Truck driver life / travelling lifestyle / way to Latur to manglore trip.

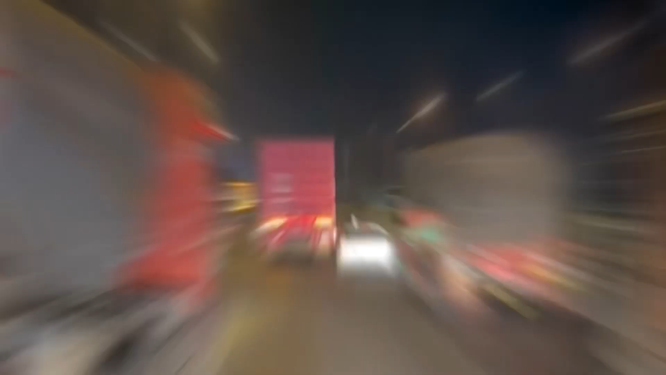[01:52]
तो दोस्तो आभी कुछ रात के आठ बज रहे तो
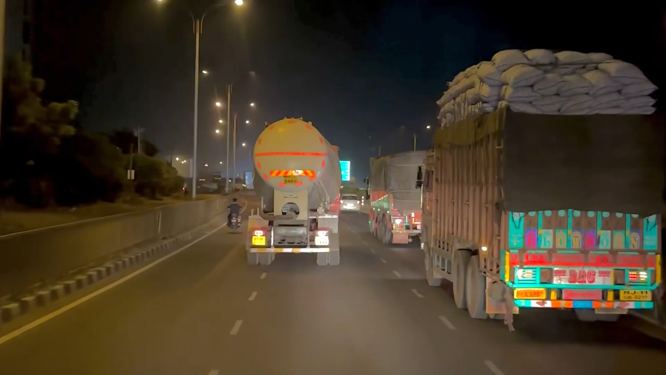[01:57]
दोस्तो हम है सोलापूर बा
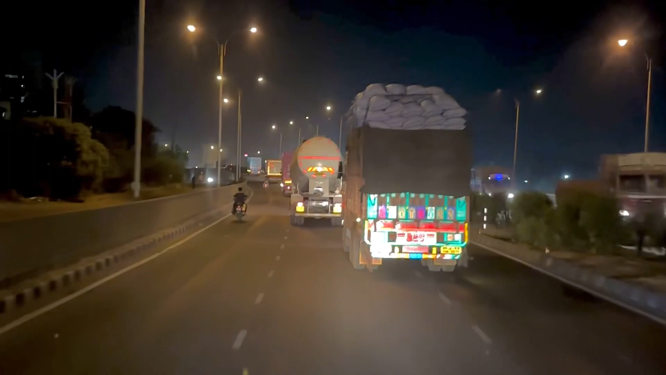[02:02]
का ट्रक है उसने तो फूल यूरलोड भराये ऐसा लग रहा कि तो दोस्तो फूल微घा भी रहे हो तो चलो दोस्तों